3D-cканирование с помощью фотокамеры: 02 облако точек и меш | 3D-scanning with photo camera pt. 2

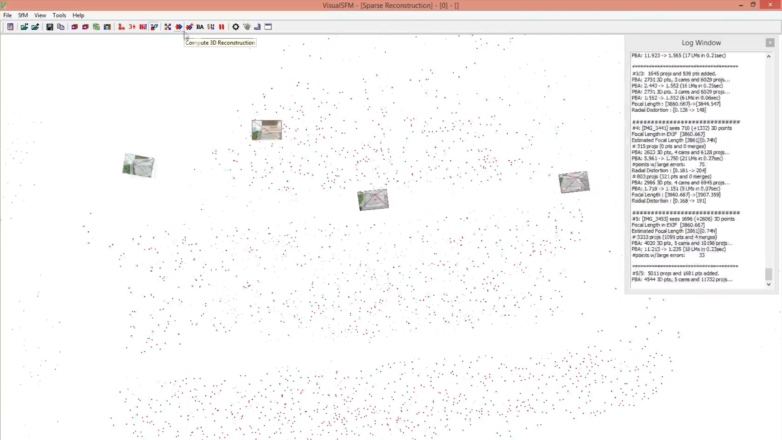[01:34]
Следующий шаг это запуск построения плотного облака точек. После нажатия на кнопку CMVS нужно указать путь к будущему файлу. Мы создадим его в папке Model.
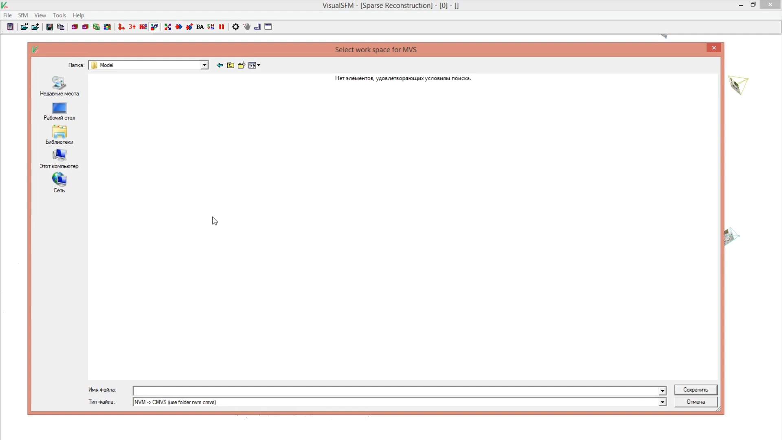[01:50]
Программа начинает строить плотное облако точек.
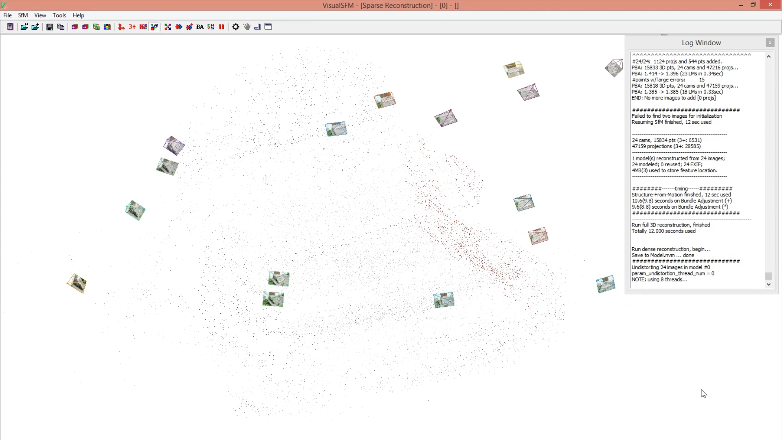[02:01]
По завершению вычислений вы увидите время, потраченное на построение плотного облака точек. На первый взгляд в сцене ничего не изменилось.
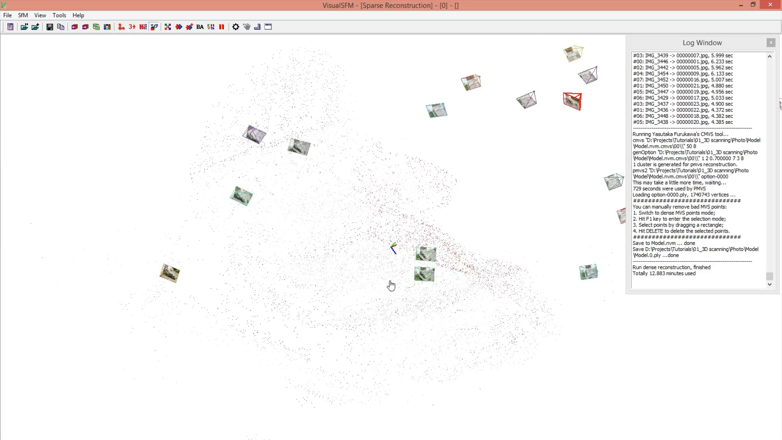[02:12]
Но если нажать клавишу Tab на клавиатуре, то можно увидеть наше плотное облако.
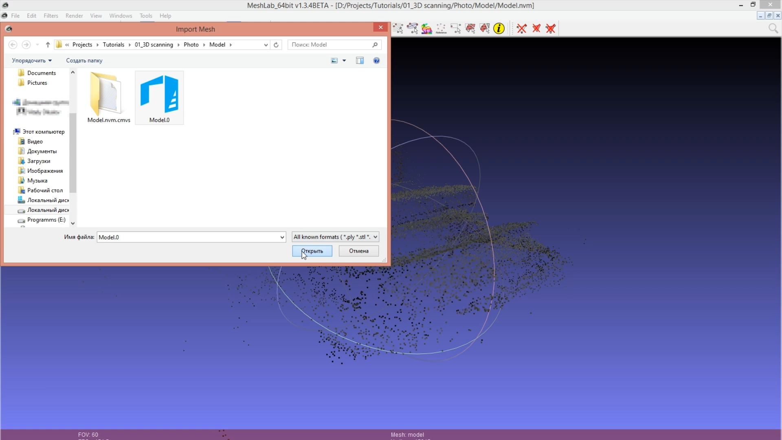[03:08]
После загрузки мы увидим, как два облака точек наложились друг на друга.
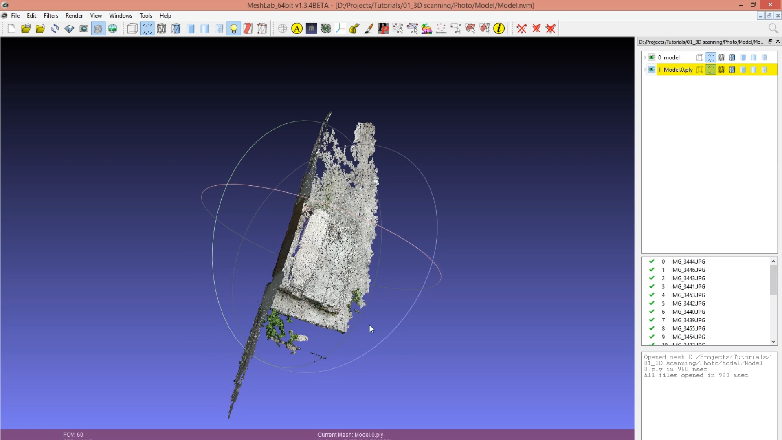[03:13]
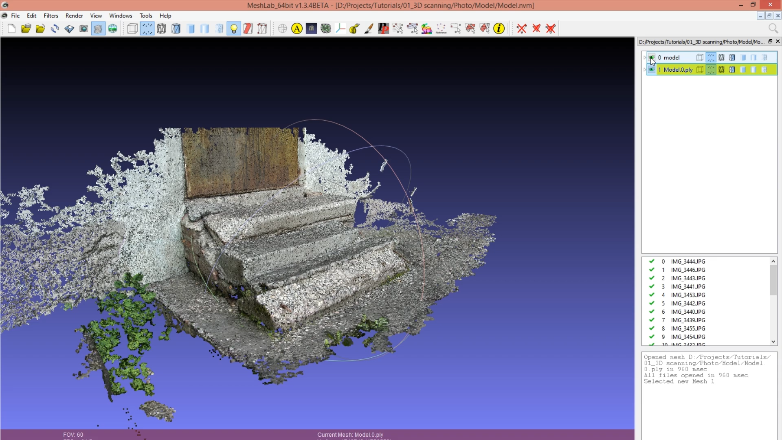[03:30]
Перед тем, как сгенерировать Mesh, нужно удалить лишние вершины из плотного облака точек.
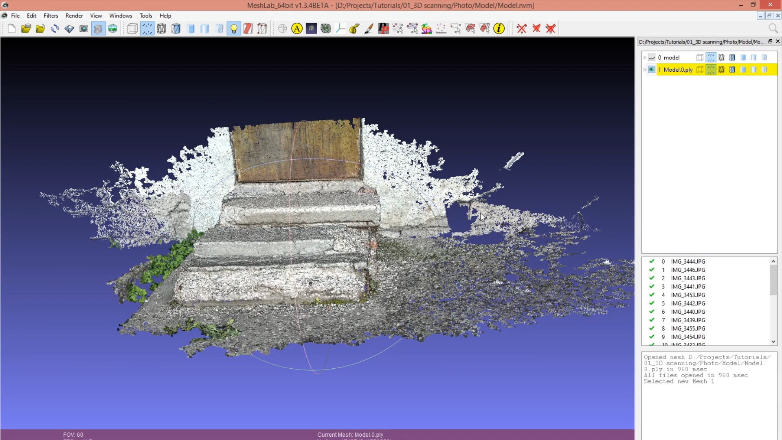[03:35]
Для этого выбираем инструмент Select Vertex и выделяем все ненужное.
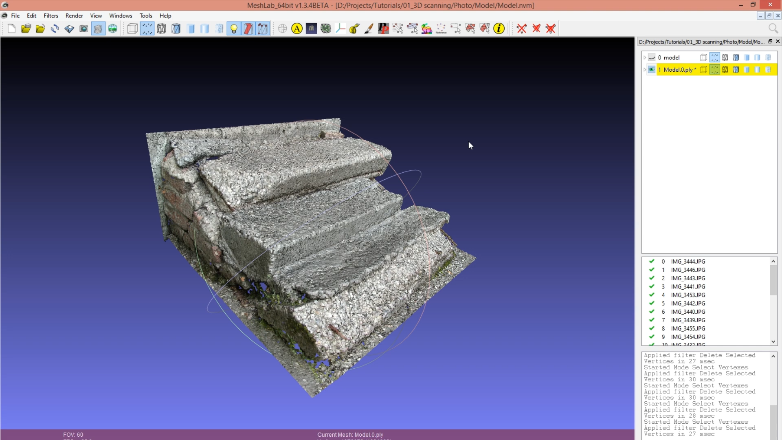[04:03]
После удаления лишних точек идем во вкладку Filters, Point Set и выбираем Surface Reconstruction Plus Zone.
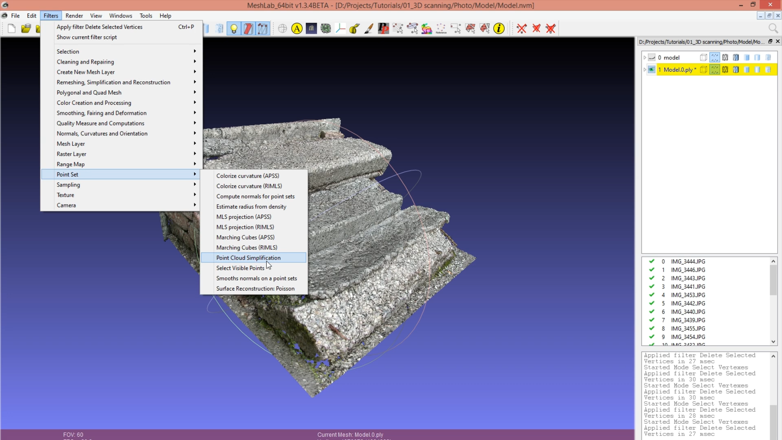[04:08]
В появившемся окне мы видим четыре параметра. Octave Depth мы выставляем 12. Этот параметр отвечает за качество и скорость реконструкции. Solder Divide мы установим 8. Это самые оптимальные параметры для скорости и качества.
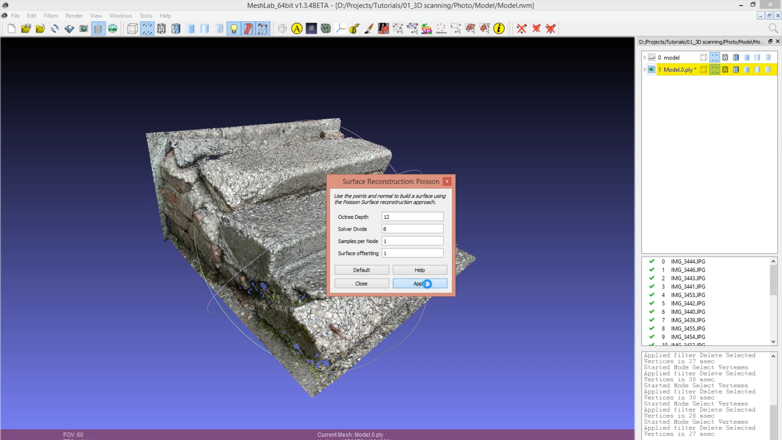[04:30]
Теперь нужно подождать несколько минут, пока программа построит High Poly Mesh. Как только Mesh будет построен,